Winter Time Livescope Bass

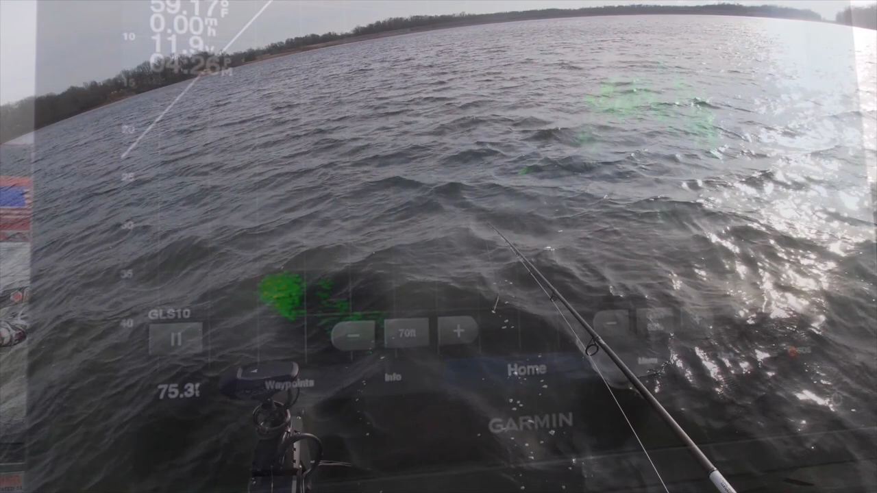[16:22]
Here's a cool video, guys. At first glance, you look at this giant bait ball up here to the top right of the screen, and you think there's no bass in it. The more you turn that transducer, you will see them just appear. See the brighter white dots there are the bass, and they're right in this bait ball.
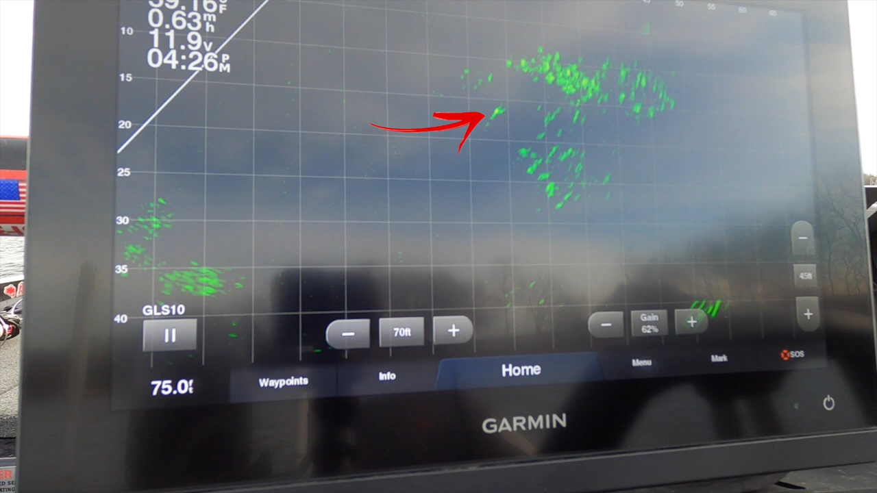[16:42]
And my trolling motor transducer, I'm sorry, my transducer is on my trolling motor, so I just keep turning it left and right, like to be hands-free. But those things will show themselves.
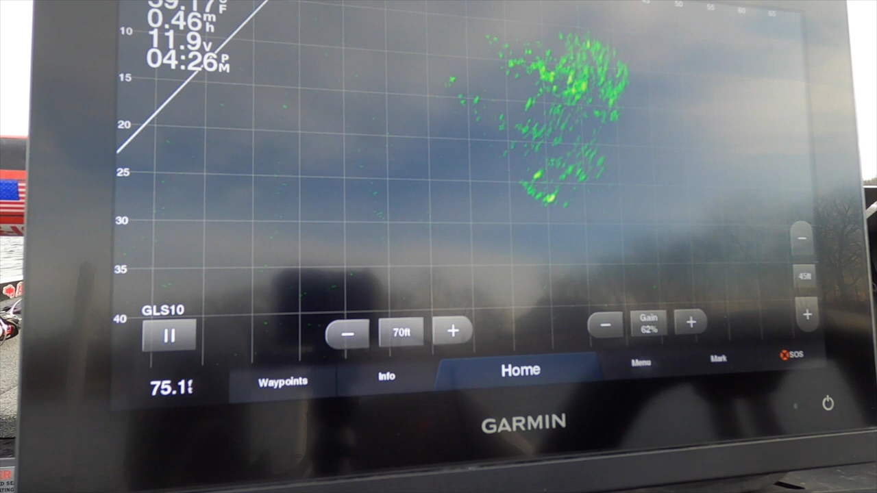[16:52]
On screen: speed 0.46 mph
Sometimes it's a different angle. They will definitely show up bright right there.
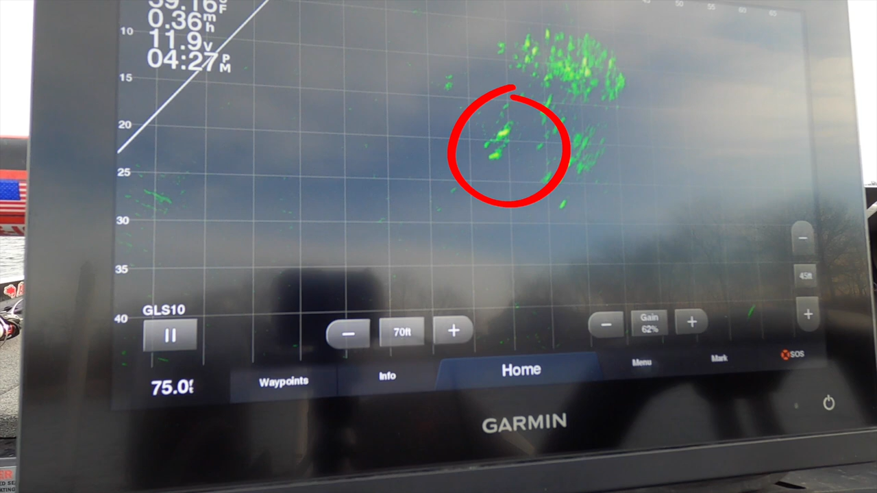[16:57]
On screen: speed 0.36 mph
You can see them for sure. So don't be afraid to move that transducer around until you actually see the bass.